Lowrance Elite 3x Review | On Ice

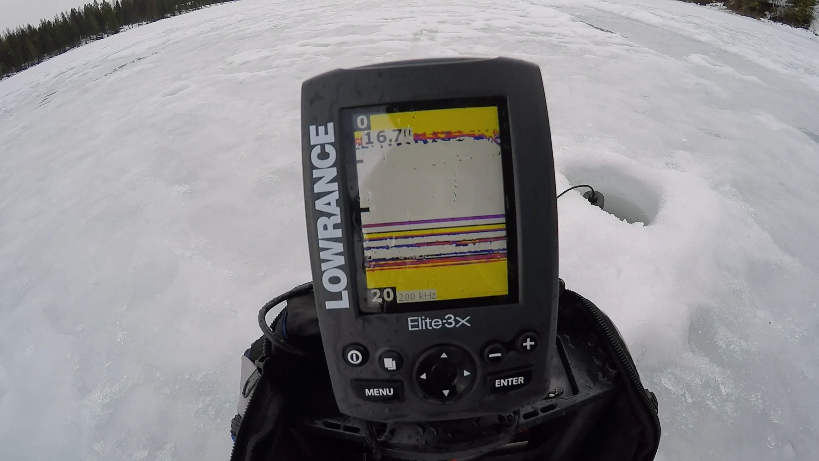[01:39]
On screen: depth 16.7 ft
fishing in just shy 17 feet of water I'll be dropping my jig down right now that's it coming down there these hard marks are weeds and that one that's kind of moving up slightly that's a fish having a tough time seeing my jig right now so I'll bump up the sensitivity a little bit see if that helps okay now it's marking a little better it's that dark mark up there and that fish is going back down towards the bottom so when you come out and get set up you're gonna want to set
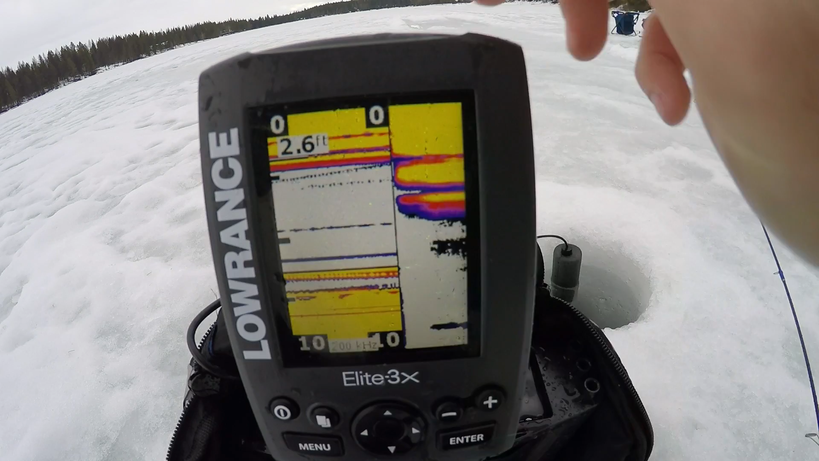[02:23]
the depth just deeper than you're actually fishing because for obvious reasons if I have it set too shallow it's not going to read all the way to the bottom like I want it to and it's not going to give you an accurate reading on the depth so if you get out to a new spot and you're unsure of how deep it's going to be
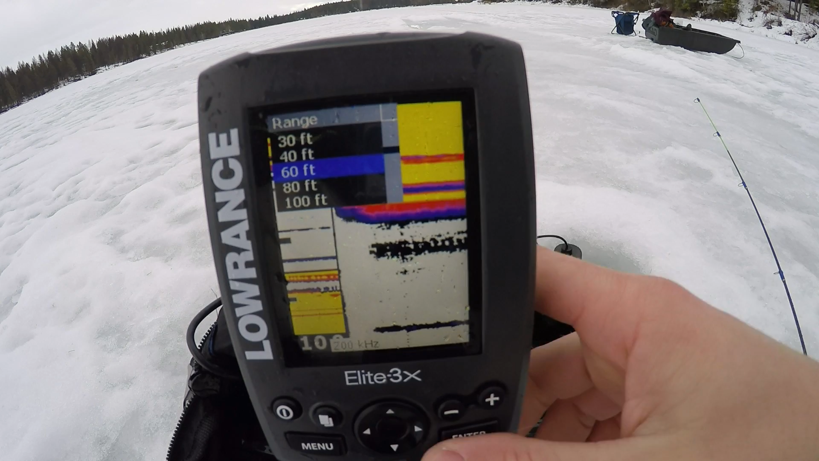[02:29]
I would set it deeper than you would guess so if you have it set at 60 feet at least it's going to give
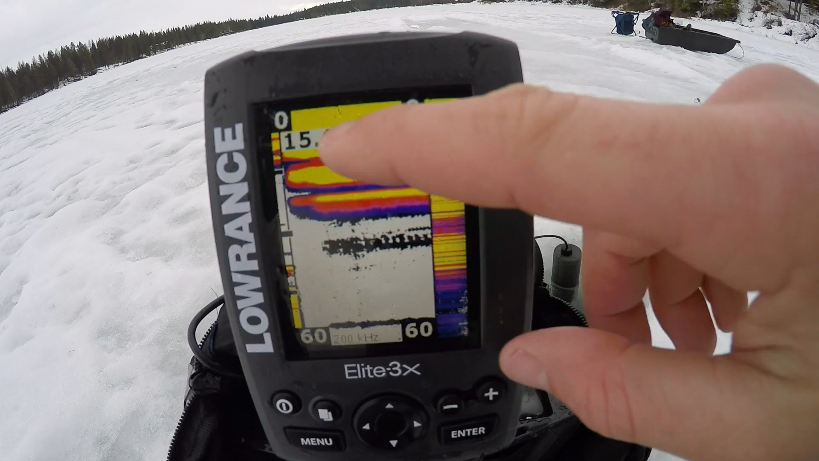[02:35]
you an accurate reading and then from there you can dial it into just deeper than the water
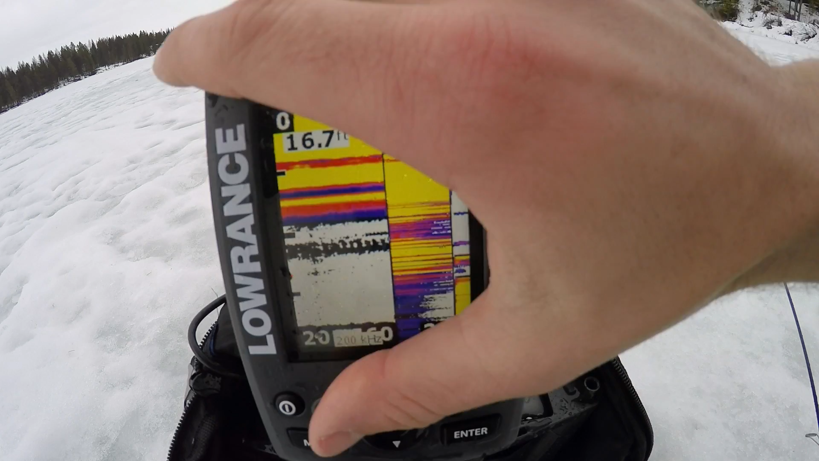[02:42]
column it actually is that way you're you're getting the reading you want you're showing the bottom you're showing the
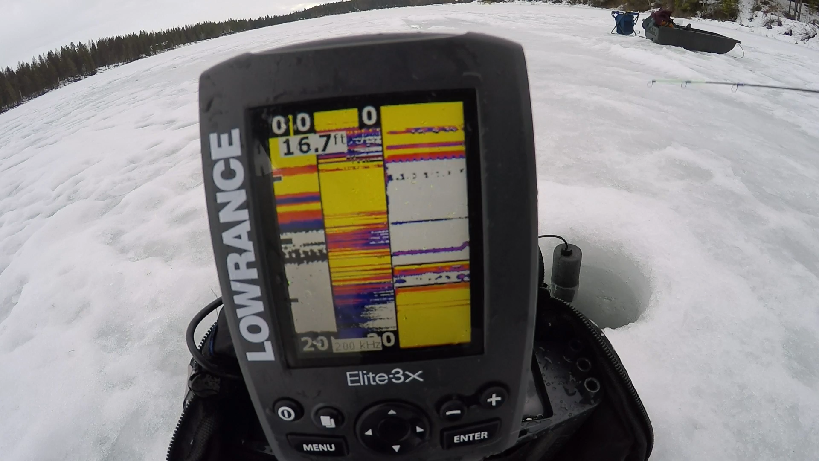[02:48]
On screen: depth 16.7 ft
entire water column and if if you're fishing deep water like when I fish for lake trout lake trout
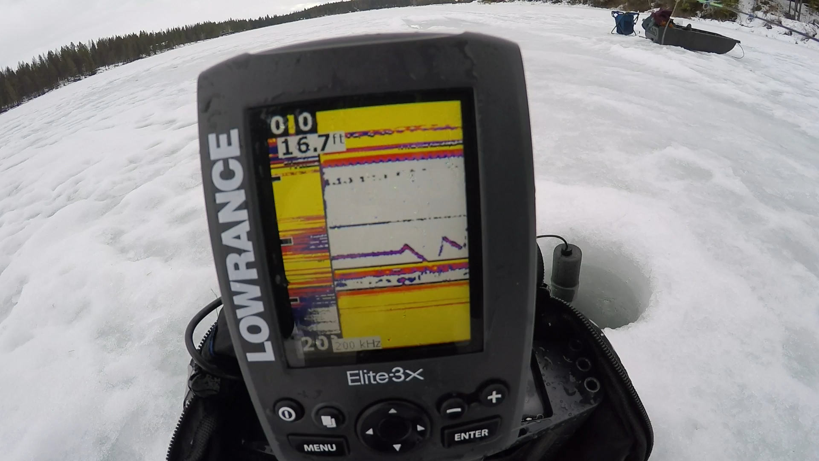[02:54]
On screen: depth 16.7 ft
at 100 feet or so you can use this zoom feature to zoom in on the bottom
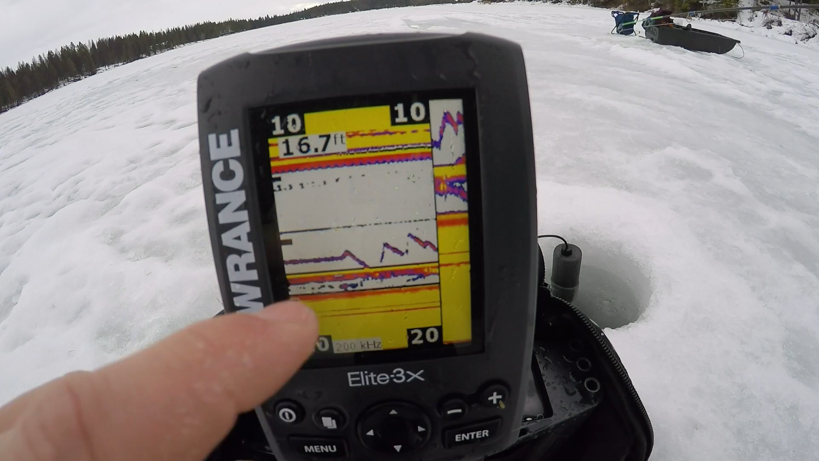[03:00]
On screen: depth 16.7 ft
part of the water column so there's my jig I'm zoomed in on the bottom right now and that's a fish coming up to it
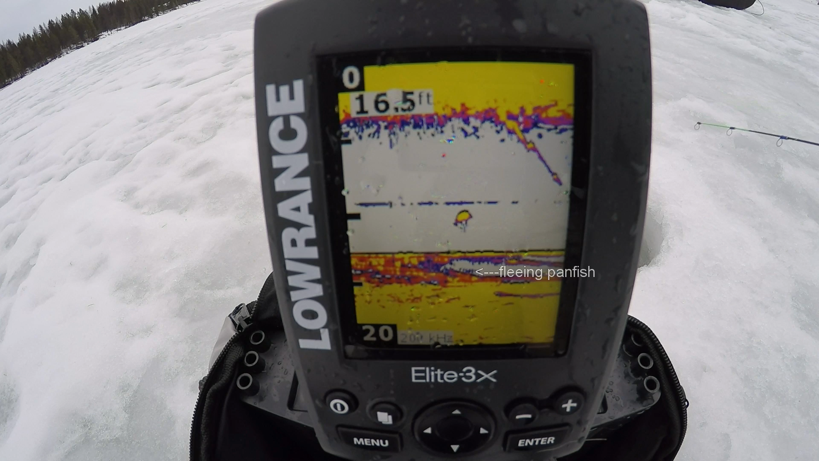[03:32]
On screen: depth 16.5 ft
there's my jig falling down here comes a fish oh I
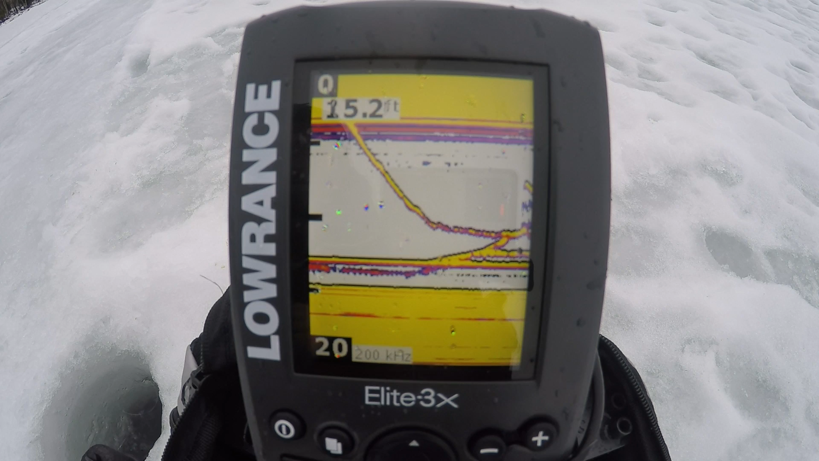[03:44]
On screen: depth 15.2 ft
missed him so I tried to set the hook fairly hard there so these purple and reddish
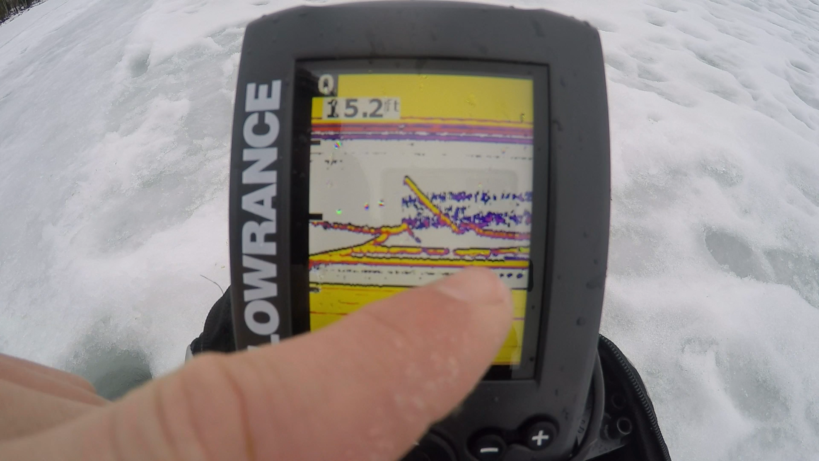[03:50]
On screen: depth 15.2 ft
marks up here those are all air bubbles caused caused by that hook set looks at attempt because I missed can't really see my jig very well right now so I'm gonna bump up the sensitivity there now I could see it better that hard line there's a weed I would guess these are fish fish down here moving up towards my jig right